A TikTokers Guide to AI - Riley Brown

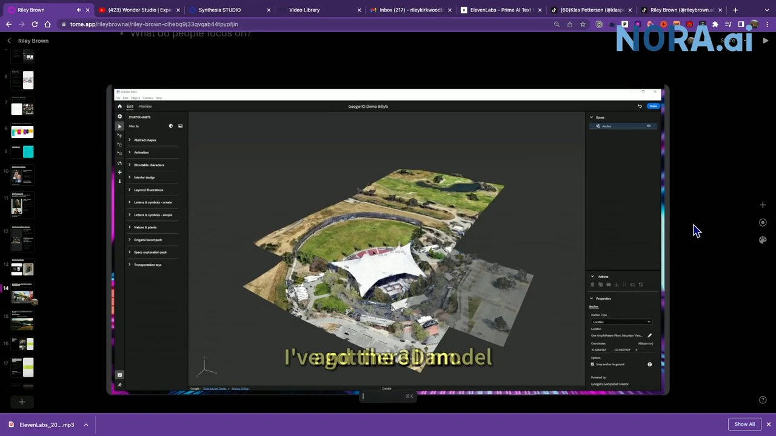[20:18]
I've got the 3D model of the amphitheater right inside of Adobe Arrow.
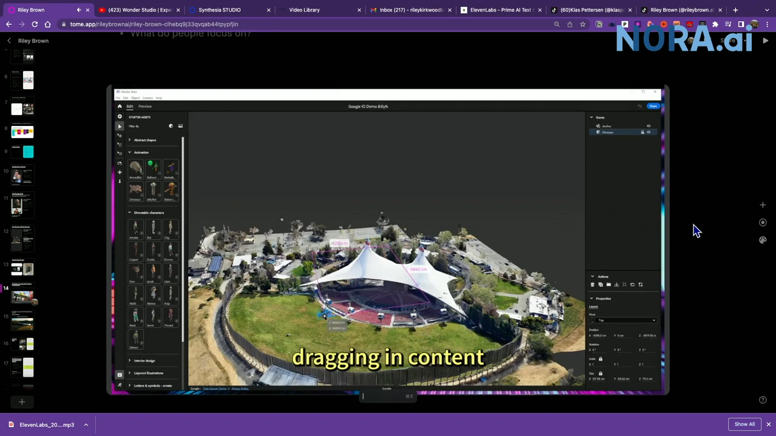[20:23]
Then I can start dragging in content very easily. Let's take this T-Rex and take some time to actually nicely align it with the terrain.
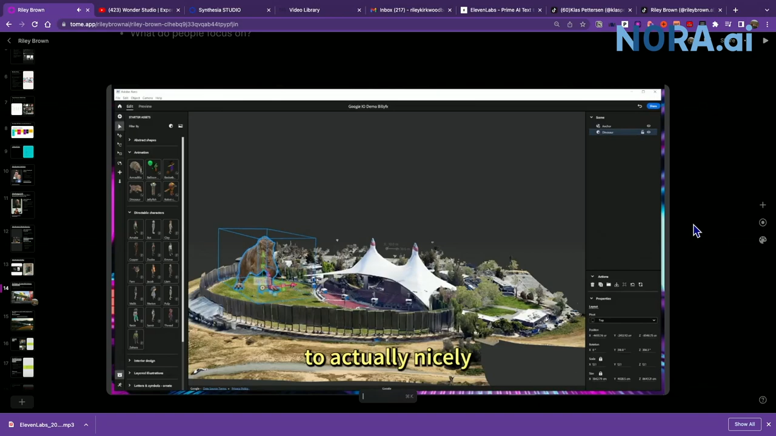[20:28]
Wow. Okay. That looks pretty good.
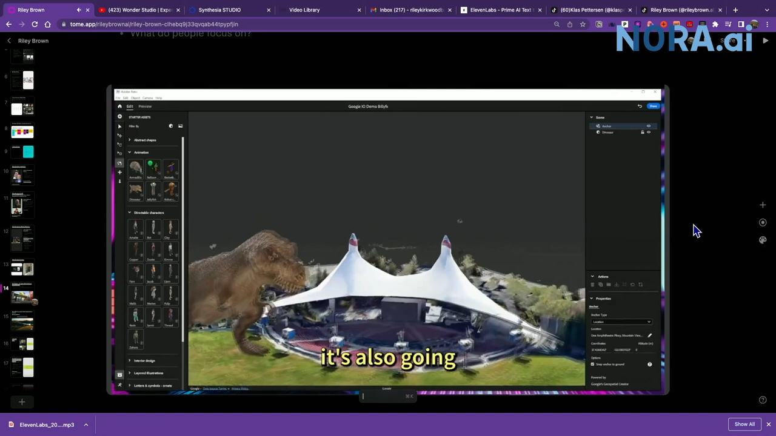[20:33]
You can see it's also going to occlude the environment since we have a sense of the geometry around it.
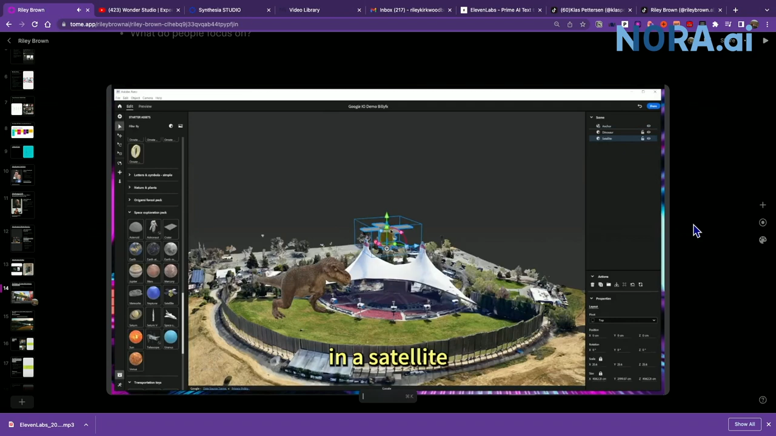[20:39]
Let's drag in a satellite because 3D maps and why the heck not? Okay. That's already looking great.